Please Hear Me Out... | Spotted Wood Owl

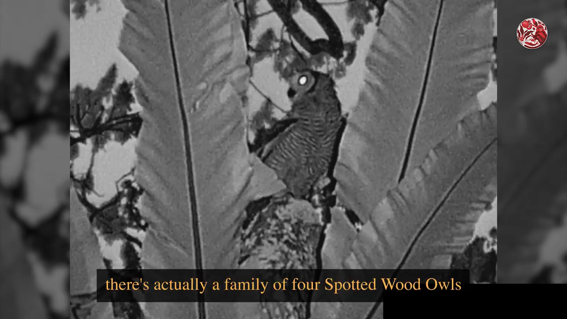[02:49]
there's actually a family of four spotted wood owls here tonight which I located by listening out for their call.
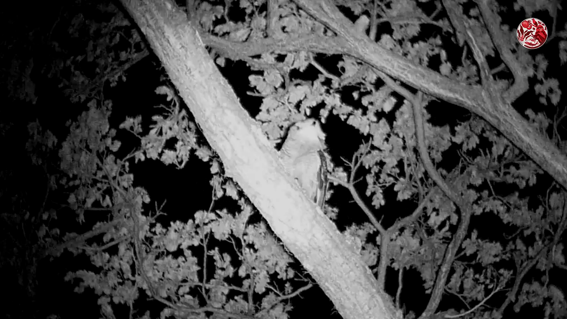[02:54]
Now these owls usually hunt for rodents, small birds and large insects which I think is what this one caught. At least it seems like an insect from this angle.
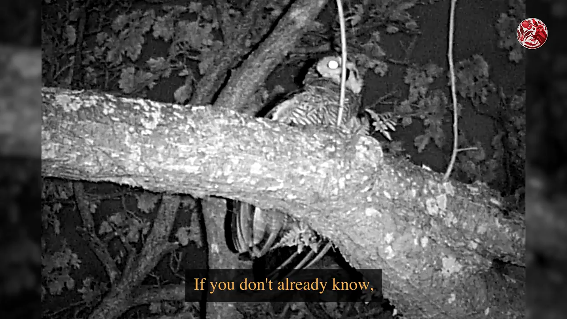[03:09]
If you don't already know, owls are some of the best hunters in the dark.
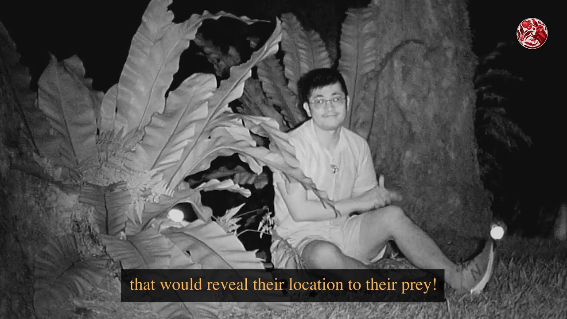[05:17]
And just like that, by being a little weirdly designed,
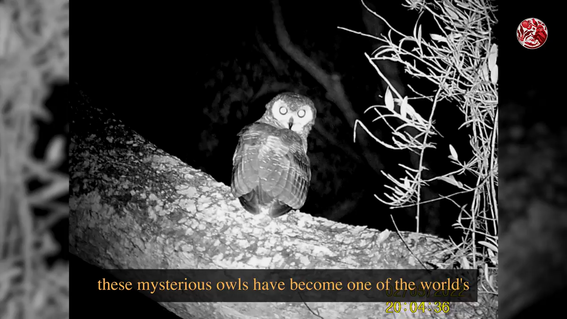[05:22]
these mysterious owls have become one of the world's most efficient and successful night time predators.
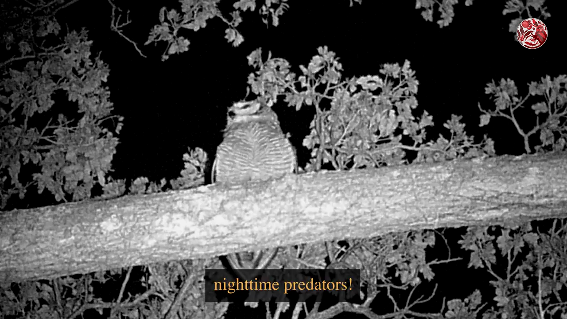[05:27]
And yeah, although you don't see them as often as your miners or your hornbills,